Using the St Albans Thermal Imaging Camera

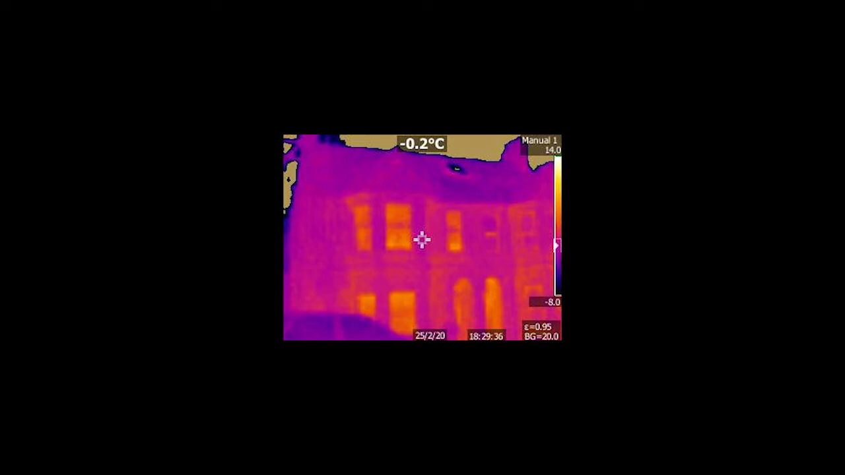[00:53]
On screen: spot -0.2°C
It shows you the cold air coming into your home when you use it indoors.
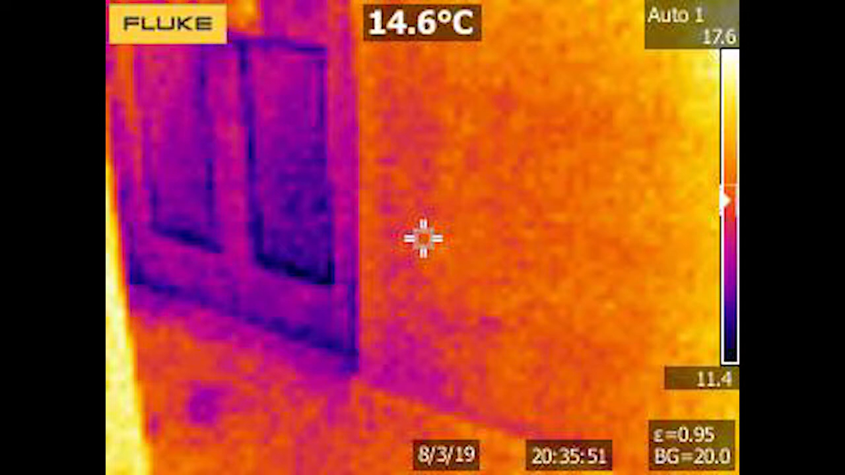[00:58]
On screen: spot 14.6°C
You see colour-coded pictures showing temperature differences
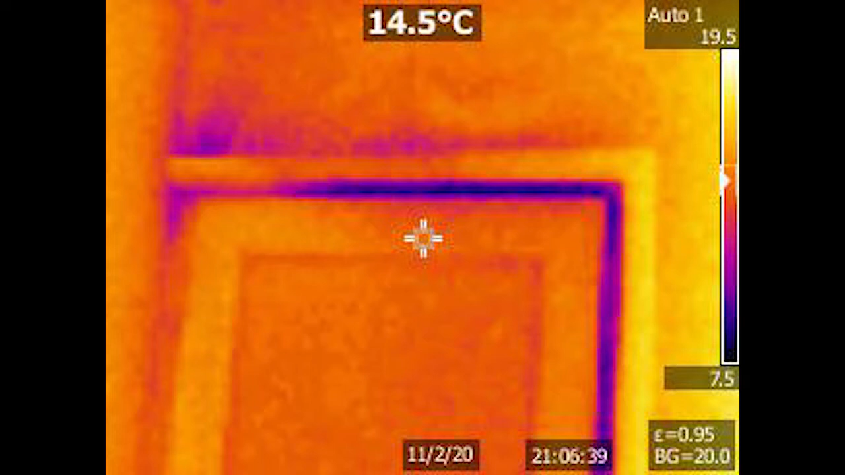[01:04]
On screen: spot 14.5°C
and these are best when the temperature between indoors and outside is at least 10 degrees Celsius, so typically on winter evenings. It doesn't have to be used at night.
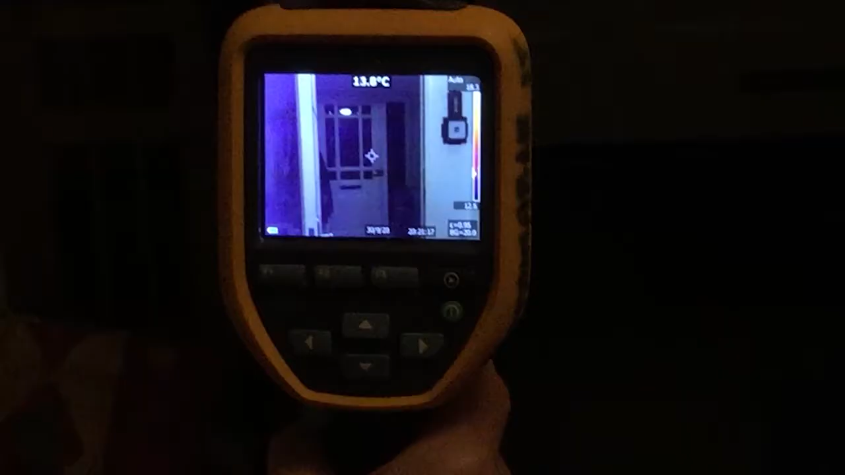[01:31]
On screen: spot 13.8°C
Now, on the screen you can see my front door. You use these up and down arrow buttons to switch between
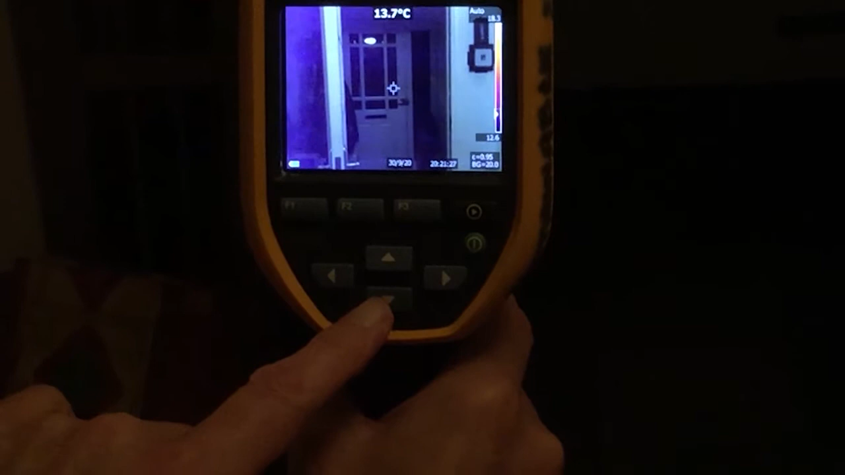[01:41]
On screen: spot 13.7°C
that visual picture and the thermal image of infrared light shown in false colours. In this thermal mode, blue is the coldest, moving through pink, red to pale yellow, the warmest region. There's also a combined mode, visual and thermal. You can select with the up and down arrow buttons, which is helpful for locating a particular region that you're looking at.
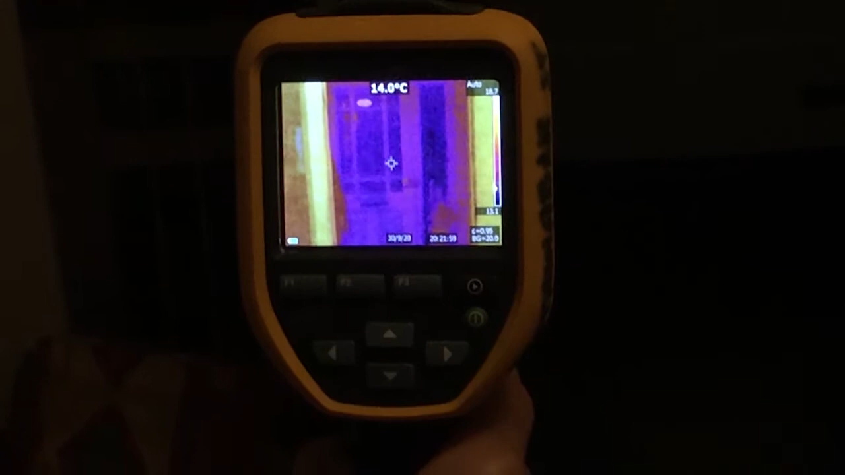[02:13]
On screen: spot 14.0°C
Going back to the thermal image now, you see there's a temperature scale on the side. So, in this image, deep blue corresponds to a temperature of about 11, and pale yellow corresponds to a temperature of about 19. The little cross at the centre of the image gives a spot temperature reading of 14.1 Celsius.
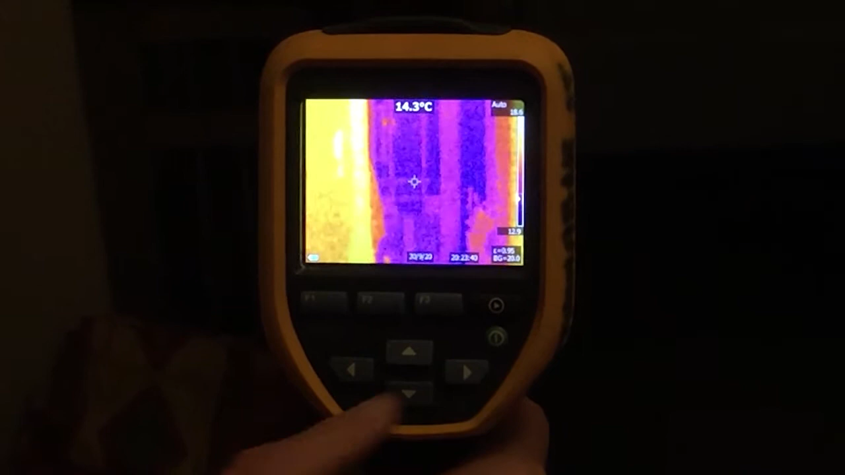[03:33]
On screen: spot 14.3°C
or save it by by pressing the F1 function button on the left. You can look at all the images you've saved by pressing the memory view button, this black button on the right,
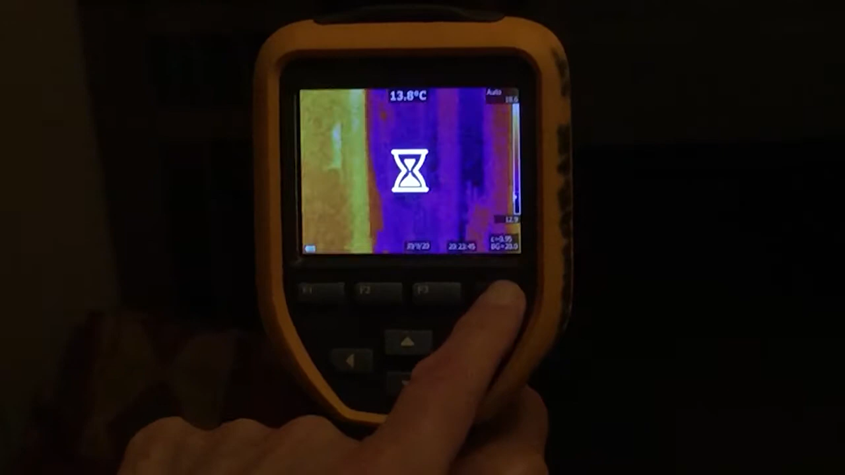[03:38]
and then use the arrow buttons to scroll and select the images to view on the screen.
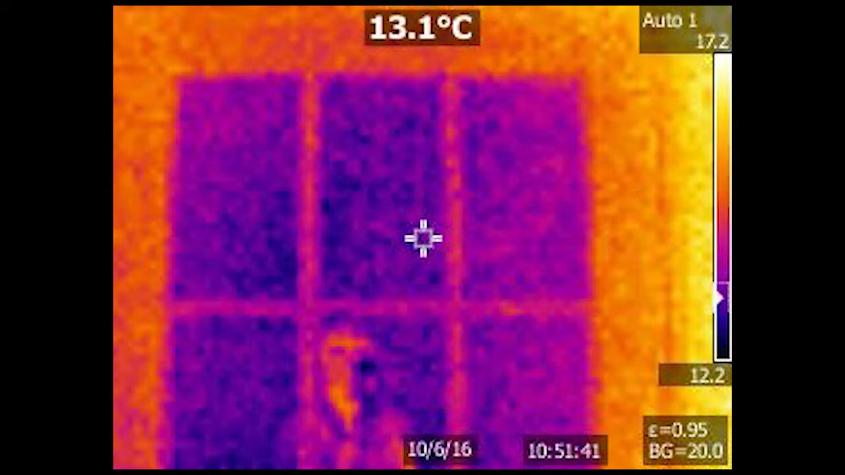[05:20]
On screen: spot 13.1°C
Even things like shiny kitchen unit doors and metal door handles will reflect the heat very well. Also, be careful to exclude anything like a hot radiator or a power source from the image,
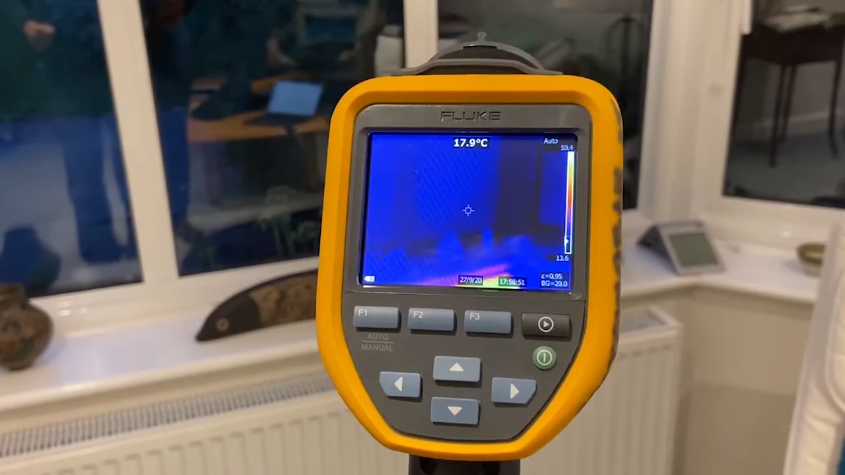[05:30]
On screen: spot 17.9°C
because that will make the temperature range much wider.
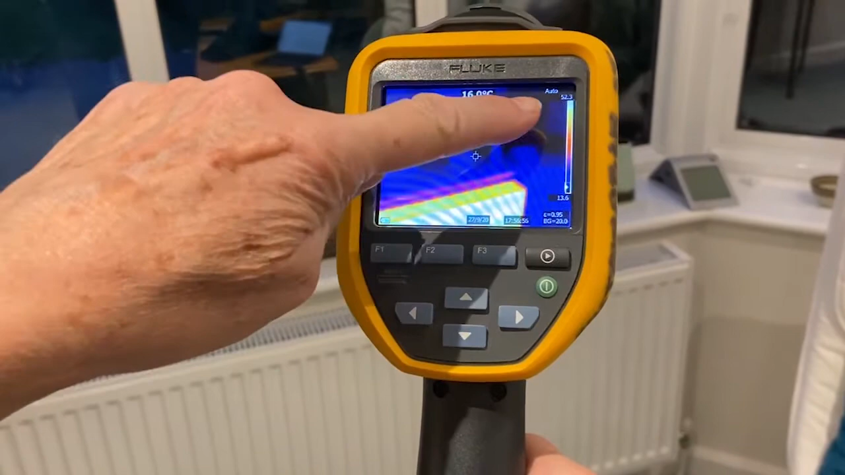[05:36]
So you won't get to see as much detail about temperature differences in the image here as this one here.
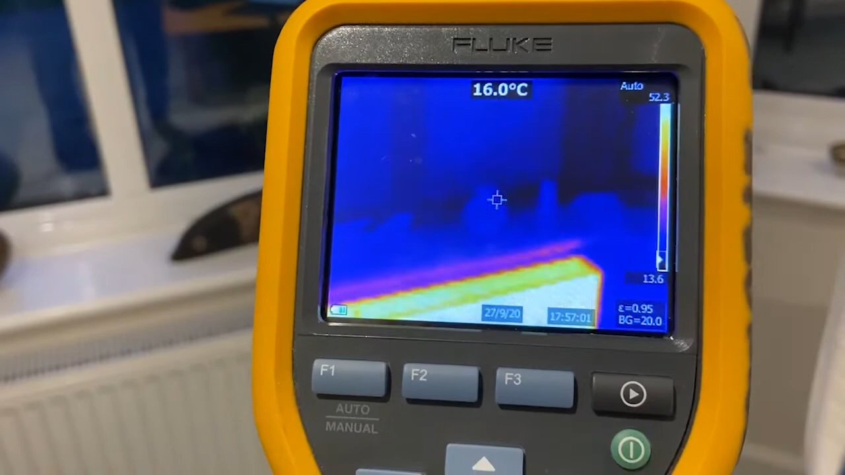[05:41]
On screen: spot 16.0°C
Now, in some circumstances, you might want to fix the temperature scale manually, instead of letting it change automatically.
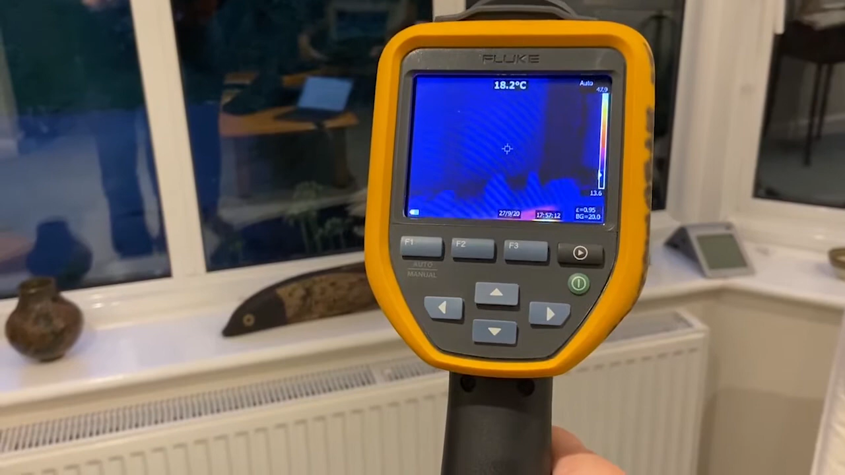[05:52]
On screen: spot 18.2°C
So you get more temperature detail.
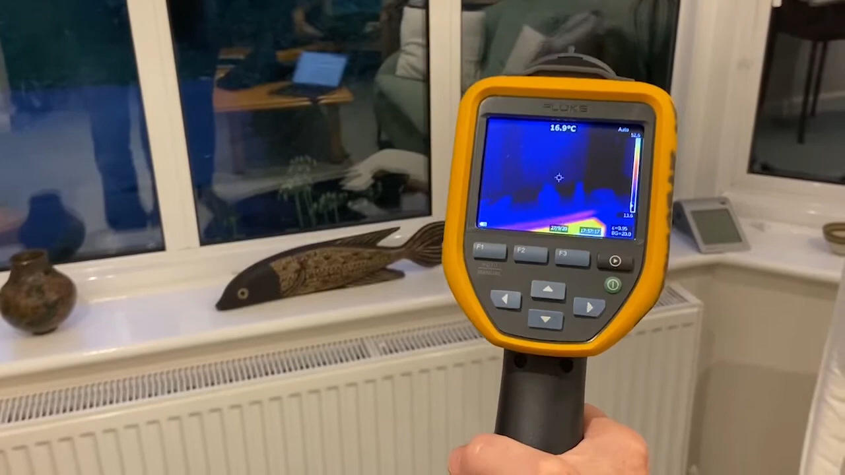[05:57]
On screen: spot 16.9°C
Say you can't avoid having a hotter object in the picture when you're examining your window for drafts.
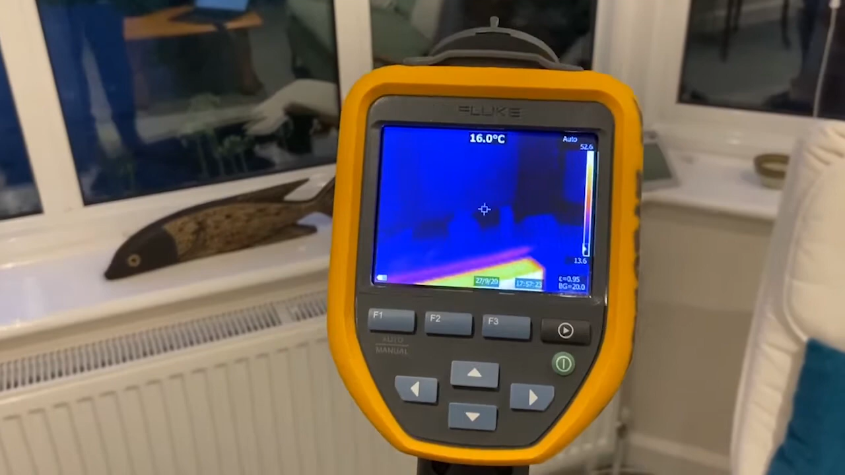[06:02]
On screen: spot 16.0°C
The easiest way of fixing the temperature range is to look at something with the range you want,
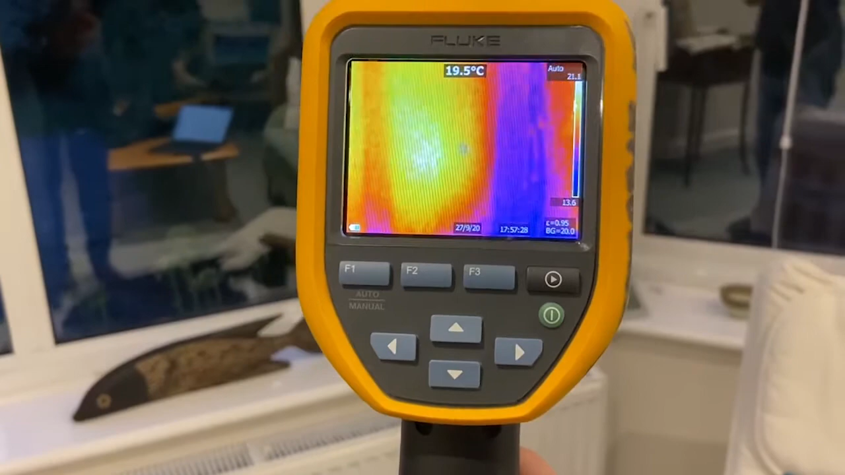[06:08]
On screen: spot 19.5°C
like this.
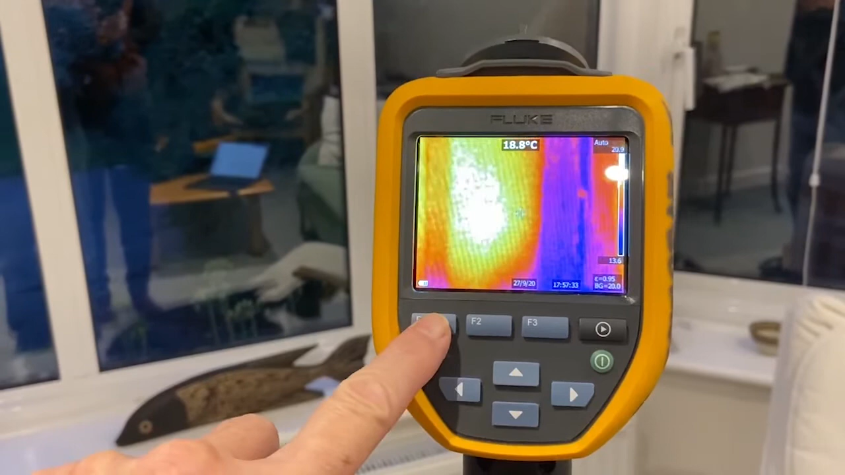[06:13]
On screen: spot 18.8°C
And then press the F1 function button. Hold it down until you see manual above the temperature scale.
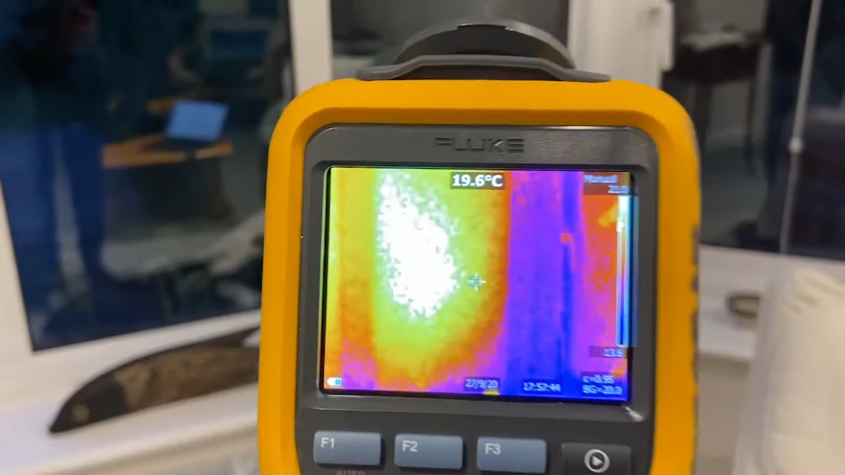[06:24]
On screen: spot 19.6°C
And then when you move the camera to look at the window, it retains that temperature range.